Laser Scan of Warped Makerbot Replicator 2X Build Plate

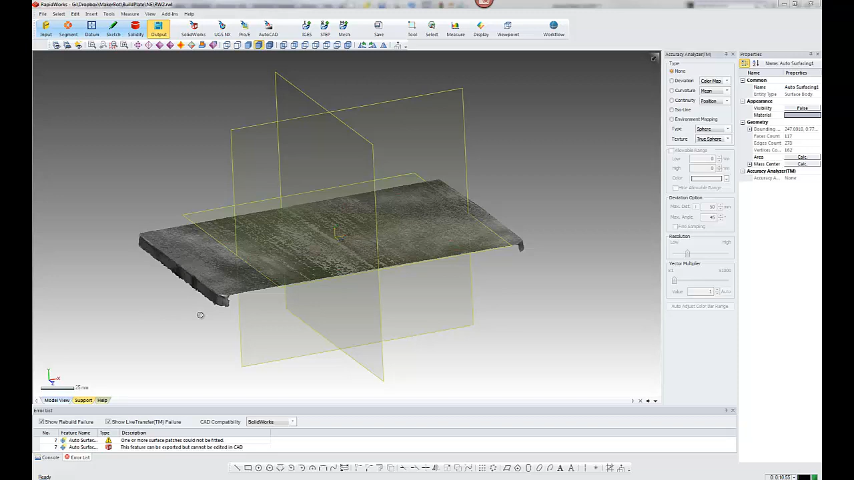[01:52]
OK, so here we are in RapidWorks. I've brought the mesh in. I've cleaned out the turntable and the gantry, etc. So I've established the origin in the centre of the plate
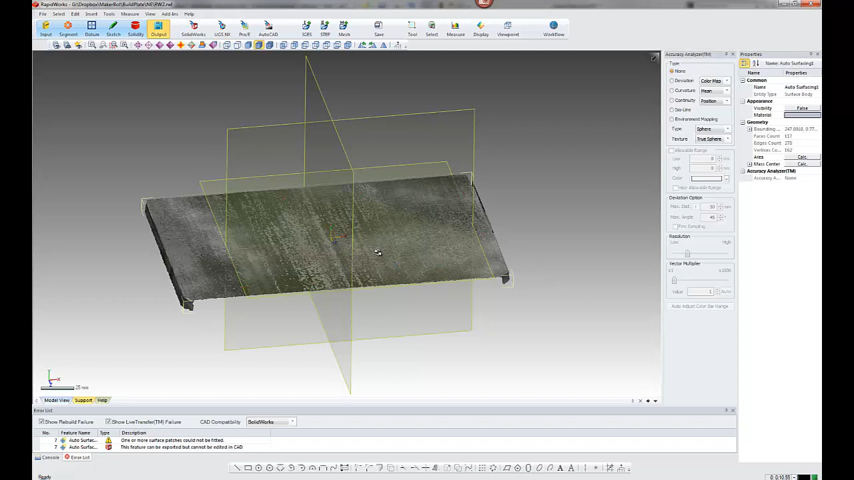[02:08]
really for bringing it to SolidWorks. So because I'm just interested in the fatness of the plate, I'm really not too interested in the front and back and rear and side flanges.
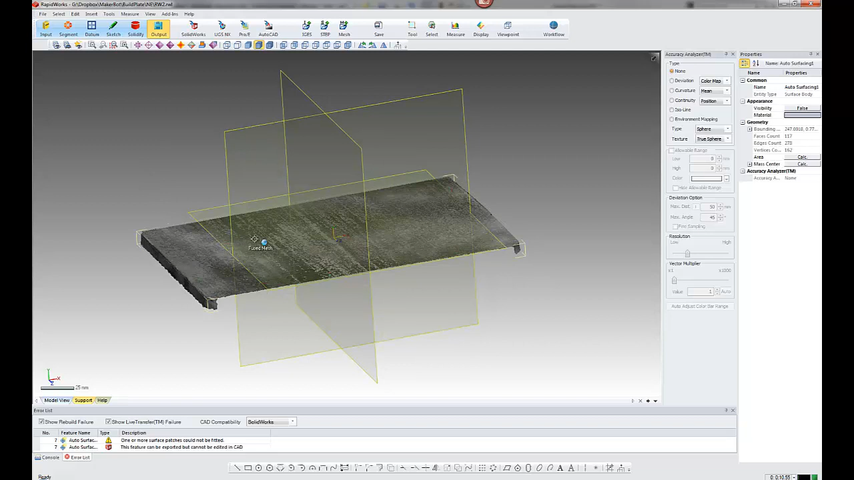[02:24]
So what I did was I copied the mesh and I just made a copy of the mesh just for the top plate.
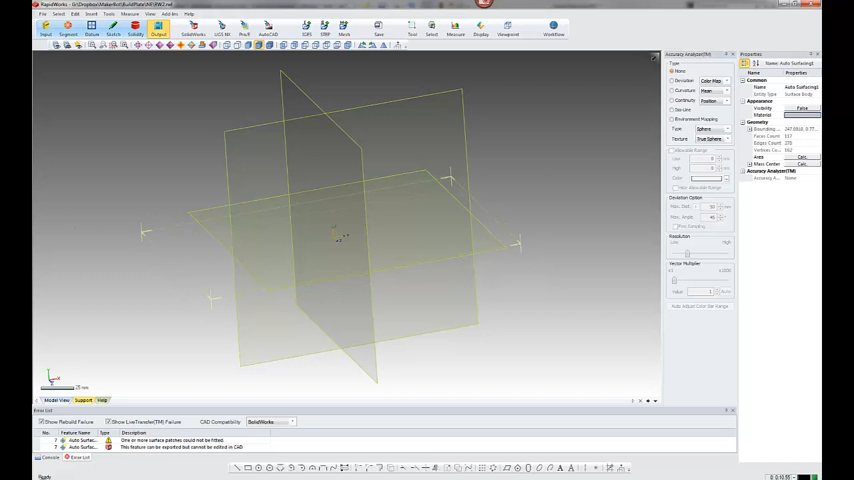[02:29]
OK, so there we have just the top. I've cleaned up the mesh, cleaned the boundaries.
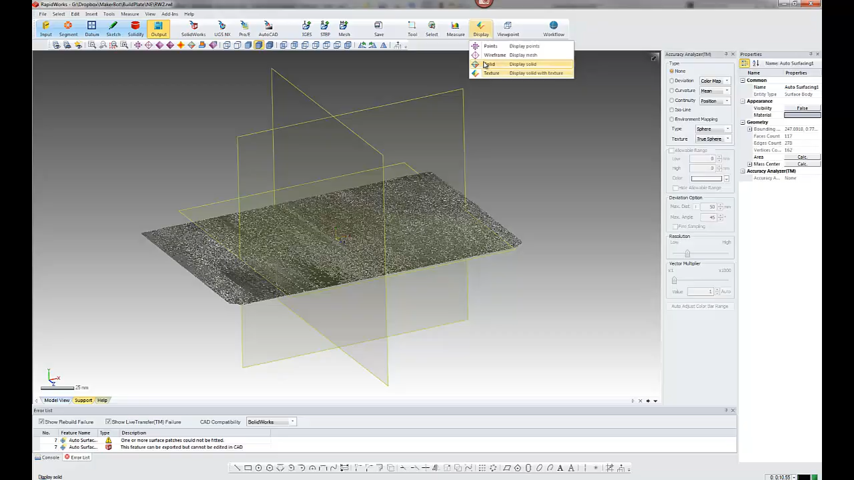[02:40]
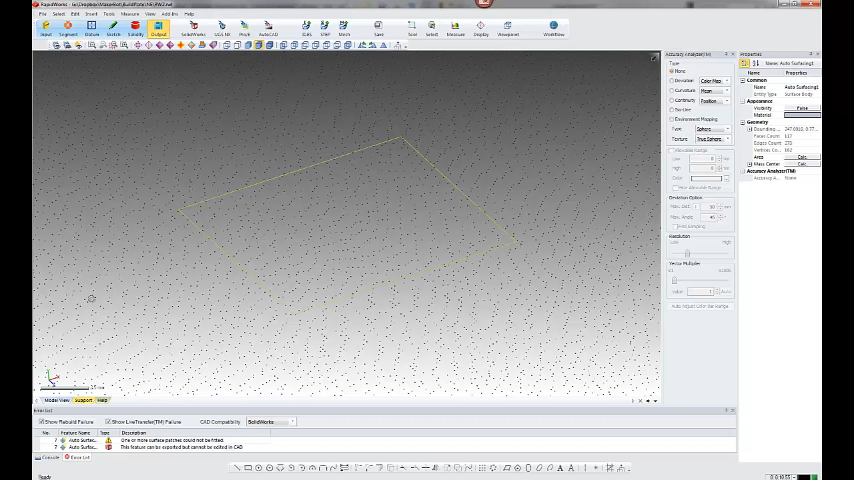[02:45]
So that's basically the mesh all cleaned up, ready for autosurfacing.